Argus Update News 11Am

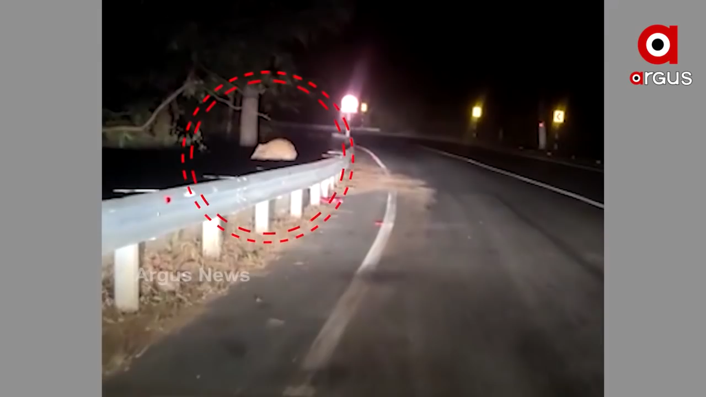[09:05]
पाणी घाती रास्ततारे बागह देखिपा कोही जन्ती पूर्बरु ही जोंगल रे भालू